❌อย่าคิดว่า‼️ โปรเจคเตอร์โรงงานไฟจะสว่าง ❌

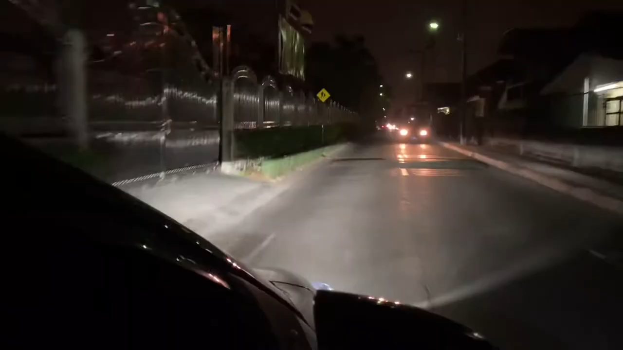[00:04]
จัดไปให้โลกรู้ว่า ร้านนี้ไฟหน้าโค่สวักษ์สวัสด
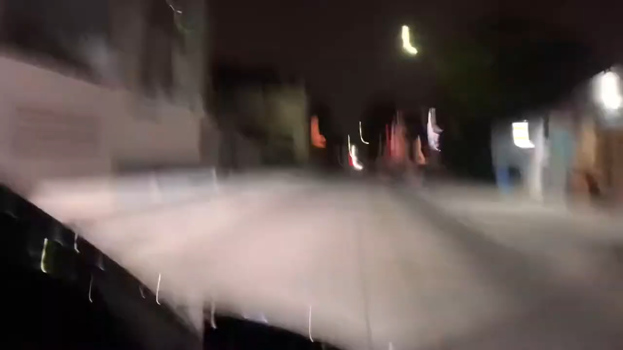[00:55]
มากๆเลยนะครับแสงตกลงถนนได้ชัดเจนขีมองเห็นปลอดภายแน่นอนCut off คมชัดนะครับที่สำคัญไม่ลบกวนและไม่แยงตาเพื่อนร่วมทางที่ส่วนมาด้วยนะครับ